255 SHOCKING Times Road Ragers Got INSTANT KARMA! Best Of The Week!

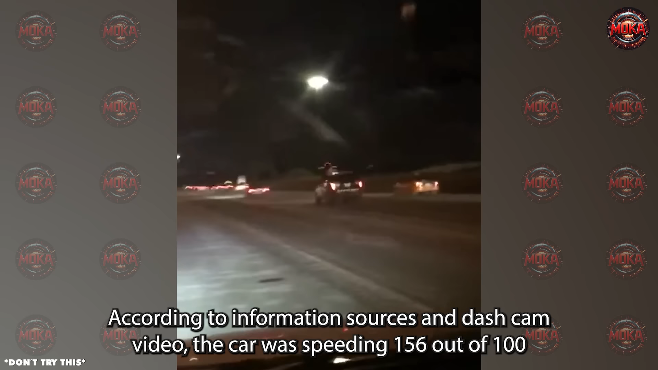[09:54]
for him. He's going, there we go. Traffic stop number one and number two now.